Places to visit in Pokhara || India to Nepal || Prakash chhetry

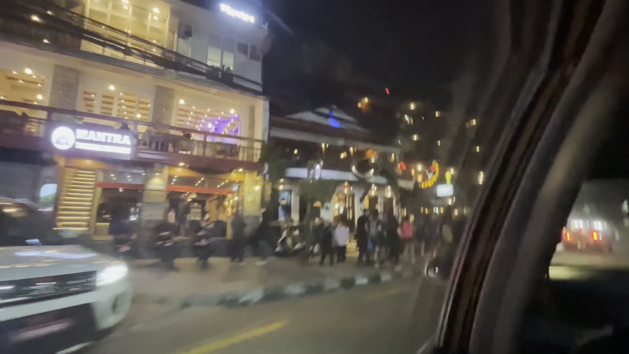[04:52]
I had to shopping something from Nepal and explore a little market and enjoy the nightlife. And there was a life singing experience. Next day we went to the Pokhara International Airport.